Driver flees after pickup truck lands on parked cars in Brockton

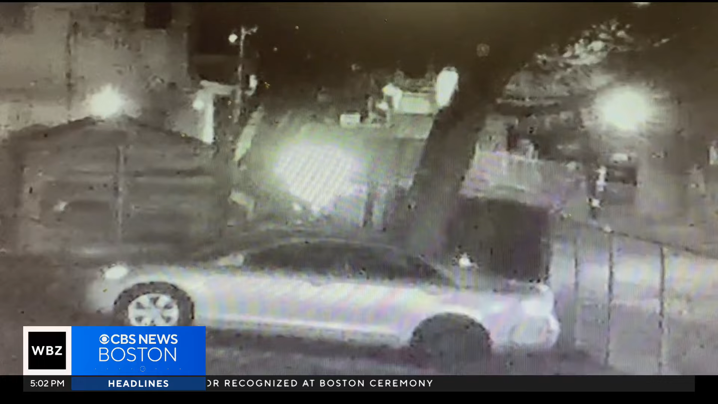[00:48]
Video surveillance shows a pickup truck driving on Montello Street and suddenly going airborne, landing on top of them.